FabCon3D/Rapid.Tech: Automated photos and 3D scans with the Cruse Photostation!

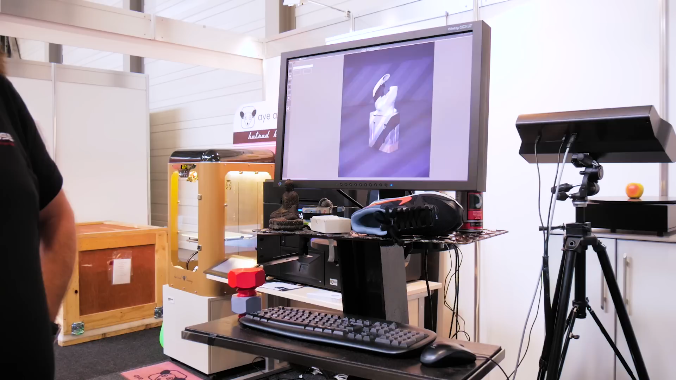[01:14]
So they're claiming a 100 micron resolution and they're also saying that there are none of the artifacts and deformities you'd get from a different scanning process.